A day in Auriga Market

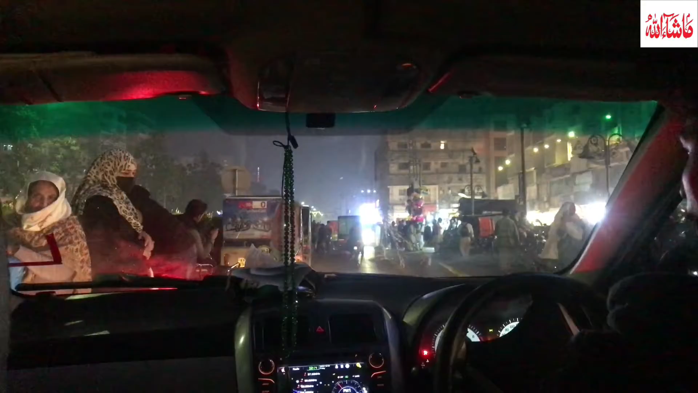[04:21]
اب انہوں نے ریگا کی روڈنا اس کو دو پارس میں کر دیا ہے آنے والی لگ اور جانے والی لگ اس کی وجہ سے بہت ہی کنجسٹڈ یہ جگہ ہو چکی ہے اور بہت ہی مطلبہ بیٹ ایکسپرینس ہوتا ہے اگر آپ
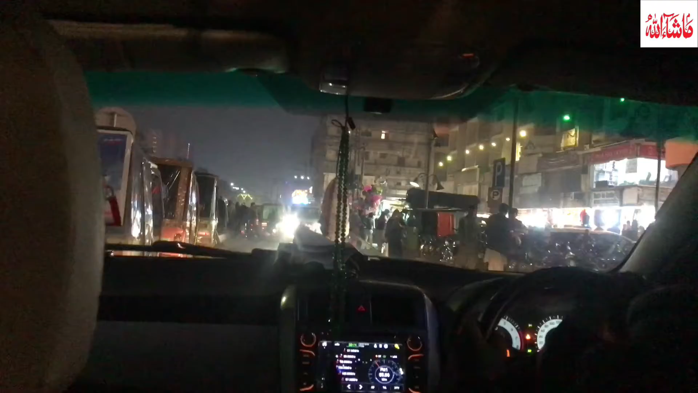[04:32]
ریگا میں گھاڑی لے کر جاتے ہیں اور آپ کو اول داوے بہت ہی مشکل سے گزنا پڑتا ہے اتنی ٹرافک ہو جاتی یہاں پہ اس روڈ پہ اس کے بعد تو مطلب روڈ پہ اتنا رش نہیں ہوتا اور لوگوں کا بھی یہاں بہت زیادہ رش ہوتا ہے جس طرح مردی چلے جائیں تو آخر کار ہم اس رش سے نکل کے باہر کی طرف آگئے یہاں پہ تو اتنی ٹرافک نہیں تھی ایسا کیونکہ ویکس ڈیس
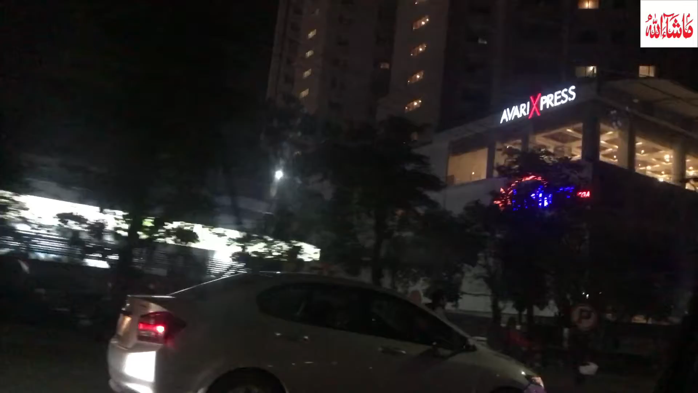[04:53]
میں گئے تھے ہم ویکنڈ پہ نہیں گئے تھے کیونکہ ویکنڈ پہ زیادہ رش ہوتا ہے تو یہاں بھی راستے میں جا رہے
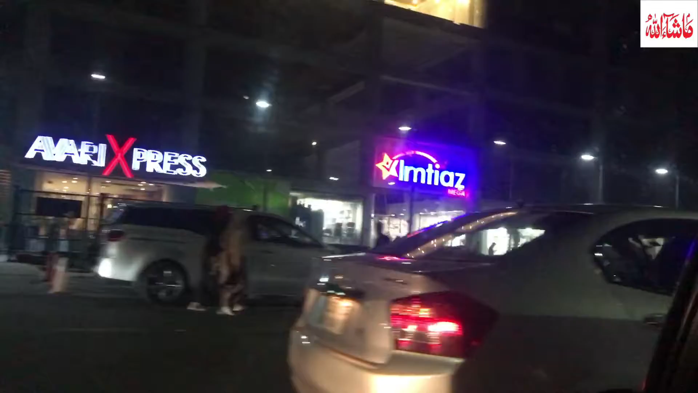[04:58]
ہیں جی اور اگر سے ہم نے کچھ ونٹر کے کپڑے بائی کیے تھے بہت ہی اچھے وہاں پہ ونٹر کی سیزن کے کپڑے آئے میں ہیں اور فینسی ویڈ بھی وہاں پہ کافی اچھے دیکھنے کو ملے مجھے تو
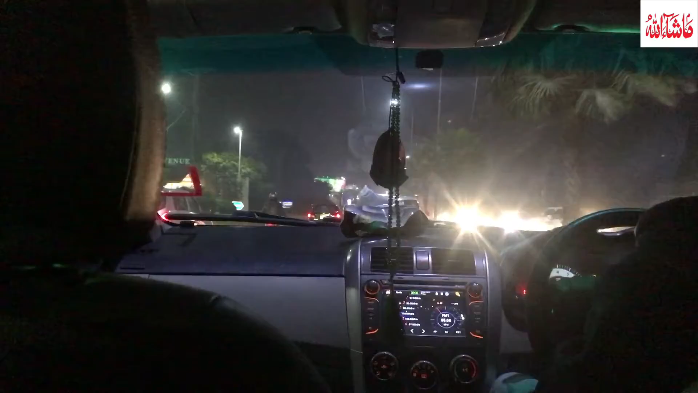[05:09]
ایسا اچھ ہمیں ضرورت نہیں تھی فینسی ویڈ کی تو فیلحال تو ونٹر کلیکشن کی جو جتنی بھی تھی نا وہ دیکھ کر تو ہم نے کچھ محافظ ڈیسز بائی کیے تو یہاں جی میں گھر کی طرف جا رہے ہیں تو راستے میں یہ میں تھوڑا بہت شوٹ کر رہی تھی کہ کتنی ٹرافک ہے اور کتنی نہیں